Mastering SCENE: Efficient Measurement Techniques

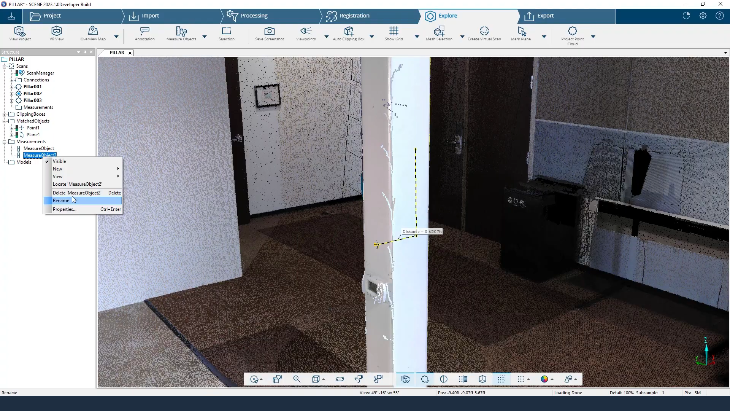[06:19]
And I'm going to turn that measurement invisible.
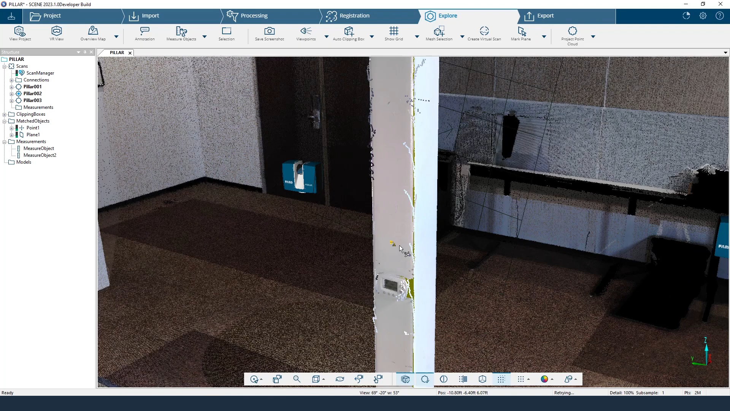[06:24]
And the best way of measuring in scene is instead of doing it inside this 3D view, where we might select a point that isn't actually on the surface,
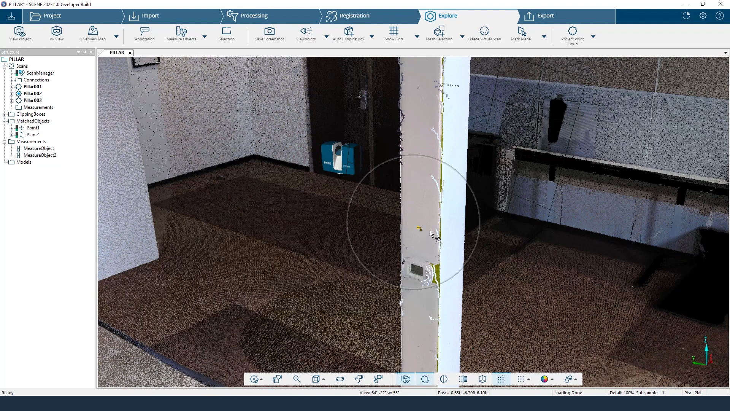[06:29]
we might accidentally select right through the surface, we're going to use our quick views.
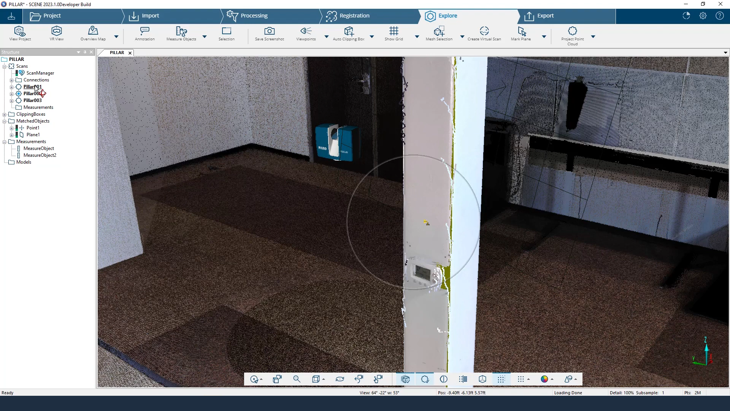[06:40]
So if I right click on pillar 001, and go to view, quick view,
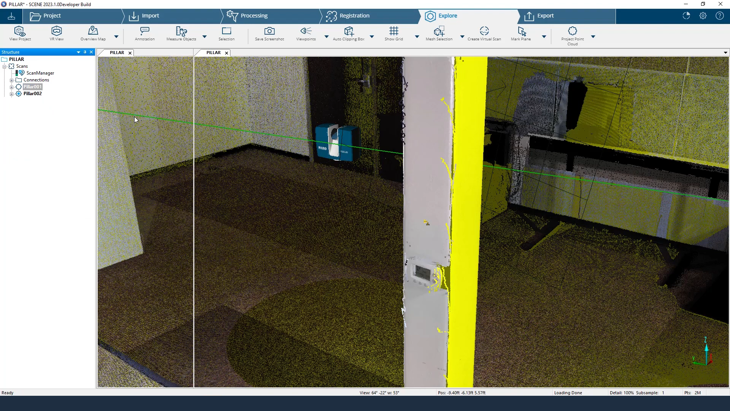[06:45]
this allows me to see a almost picturesque view of where that scan location was. So from here, I can just mark a point using that same tool on this side of the face. This is very powerful, as I know that I am only selecting from the scan position. That means that I won't accidentally select behind this pillar and select the backdrop over here.
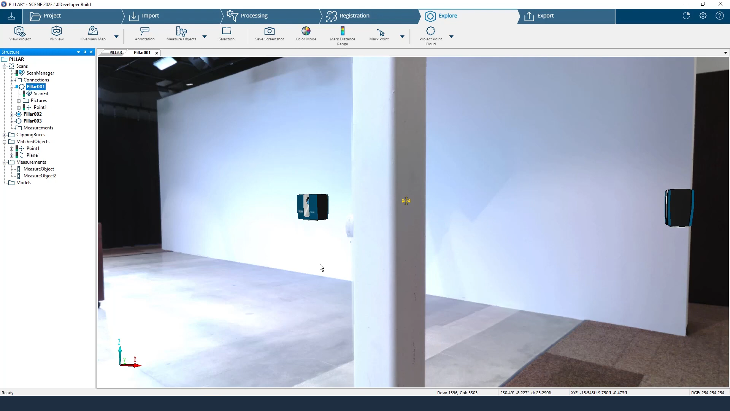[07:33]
But this time, that point is found in our structure tree under pillar 001, because we selected it inside of our quick view. So now we need to select on the other side of the pillar. So I'm just going to double click on pillar 003.
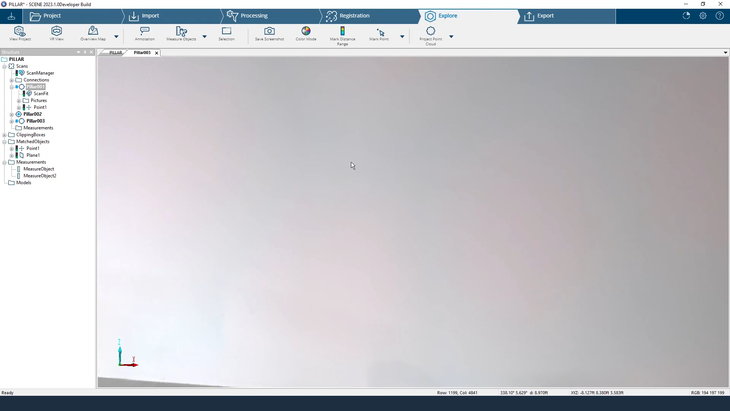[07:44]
We can see we are in this third scan. And we can see this face on the other side.
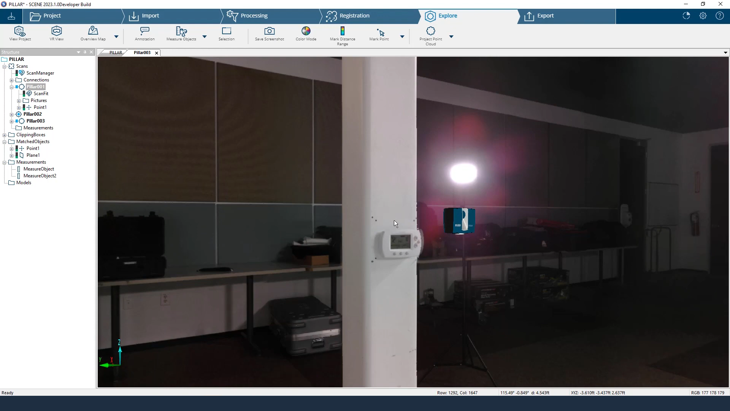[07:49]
So we could use the mark plane tool. But because we have this thermostat here, this,
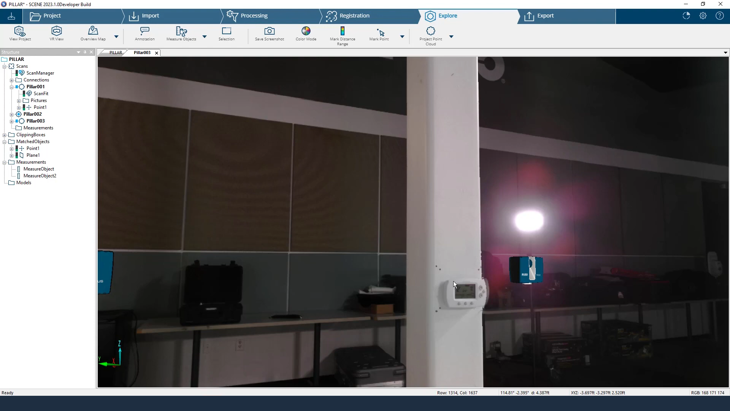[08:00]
this thermostat may actually take some of those points into consideration will when building out that plane. So instead of using that, we're going to use the selection tool and select
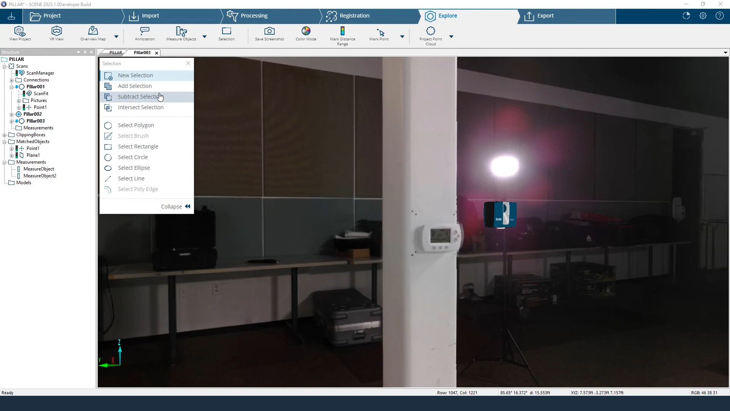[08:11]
the area we want to make the plane from. I like to use the polygon tool so that I can just draw out exactly the shape I want and the points of where to use it. And when you're done, you just double click to use that area.
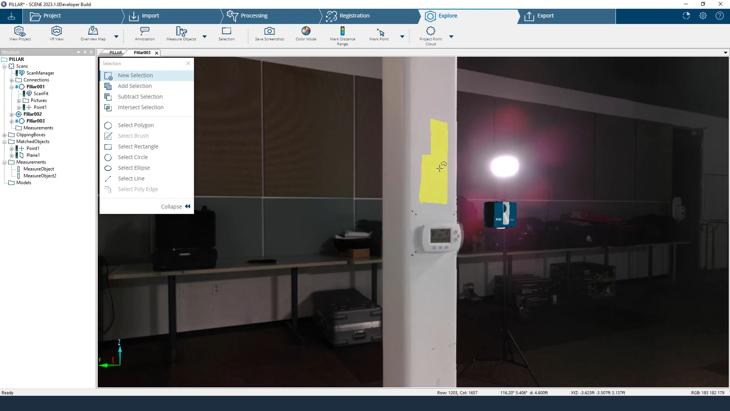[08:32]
Now I'm going to right click on that selection, go to create objects and select plane. And here you can see only using those points that are in that selection, a plane was created. And I'm going to click on it. So remember where you create your points and planes in your quick views.
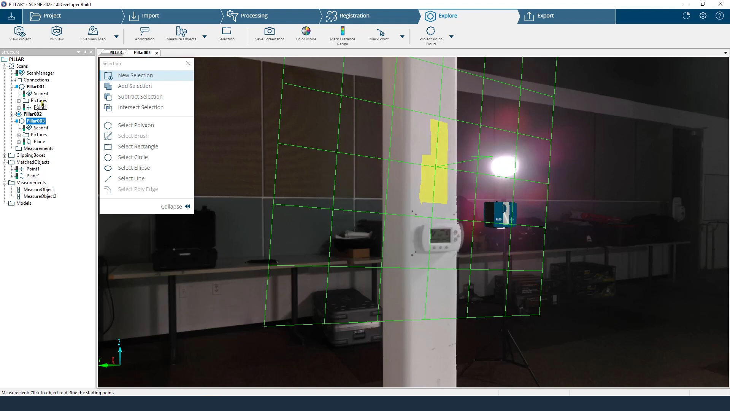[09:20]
Now we are ready to measure from object to object. So we choose measure objects. We choose point one inside of our previous quick view. And then we choose plane inside of this quick view. And we can see this measure object was created,
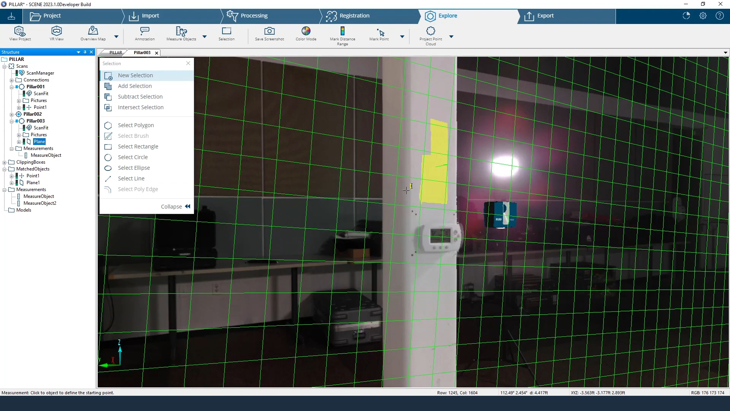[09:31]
but we don't actually see a measurement inside of this quick view. That is because we use two different quick views. If we use the same one, we would actually see the measurement in here.
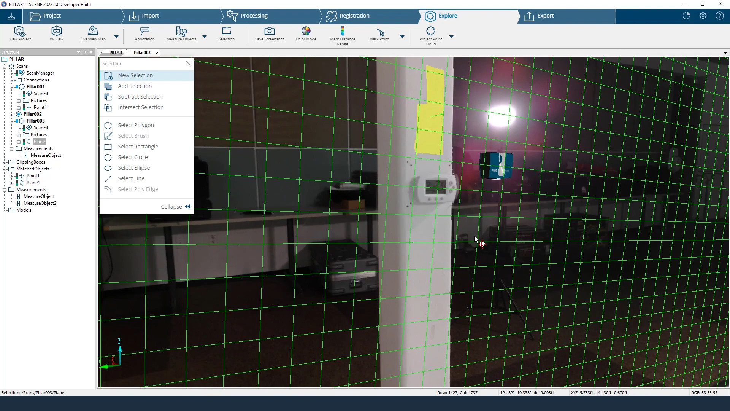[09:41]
But to see that new measurement, we just need to go to the 3D view and we can see that new measurement.
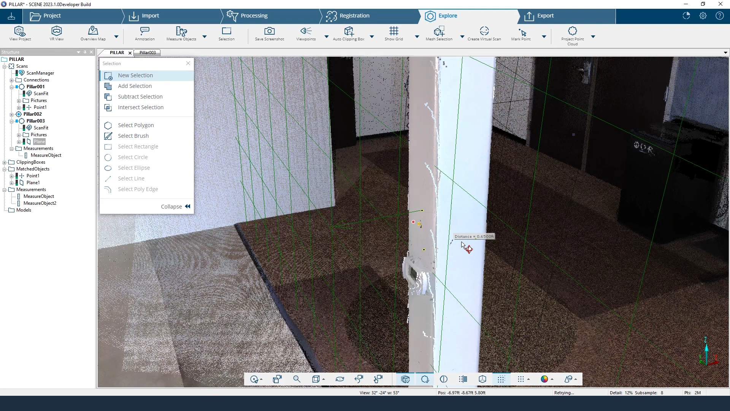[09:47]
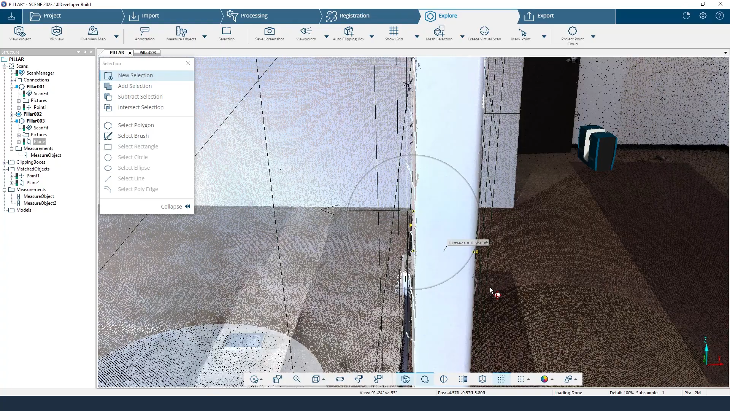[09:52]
So this is the best way, once again, just because we are using only one way. We are using multiple views and we're only choosing the
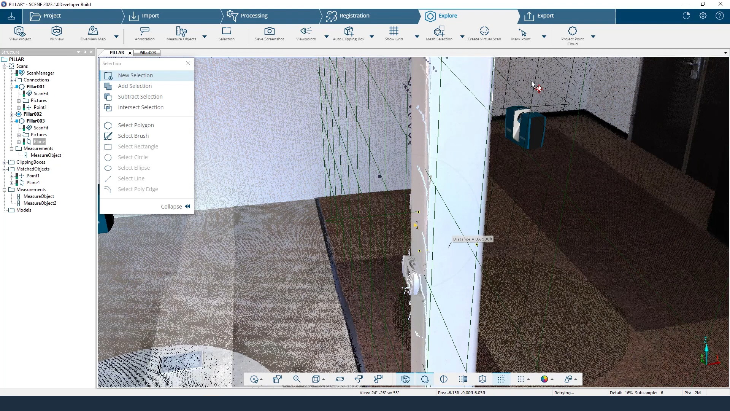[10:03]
points and planes inside of those views. So we're not selecting through what we don't want.